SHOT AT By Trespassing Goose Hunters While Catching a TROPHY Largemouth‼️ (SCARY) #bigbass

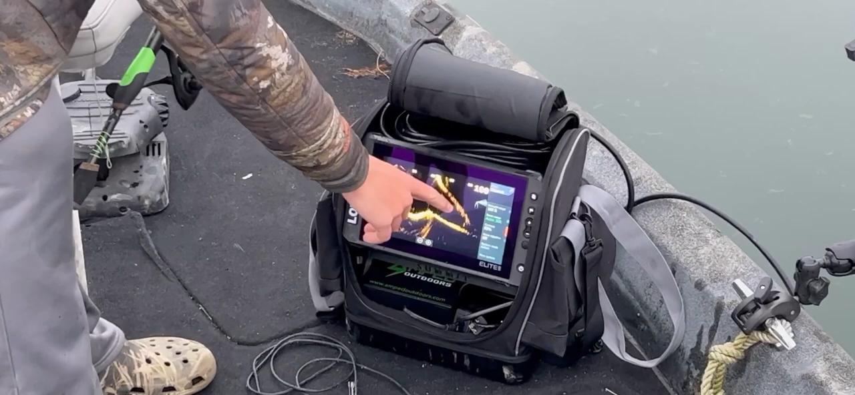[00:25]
15 foot of water and just casting them out and hoping to catch a big six seven pounder.
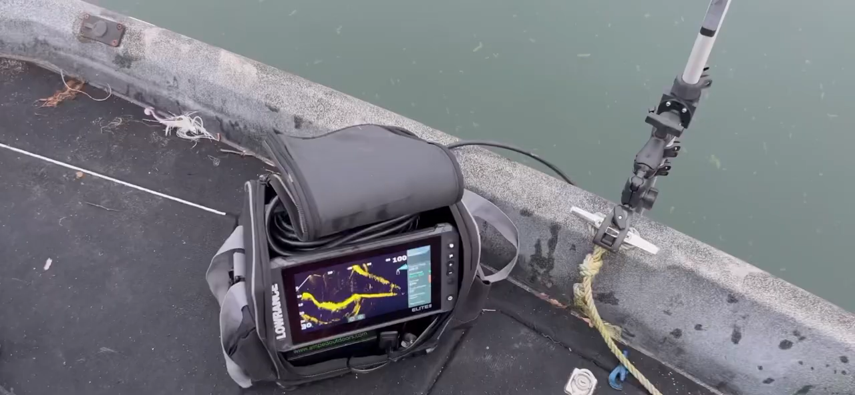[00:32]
So right there's what we're looking for.
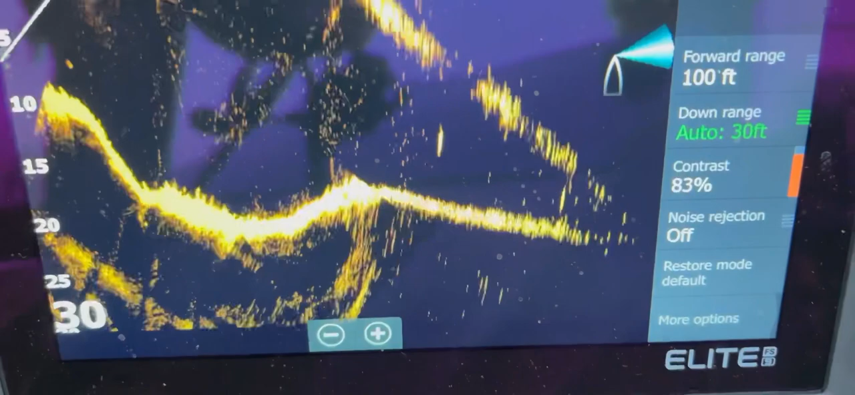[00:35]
Those big suspended bass 60 feet out after the little dip right on the front of the shoreline.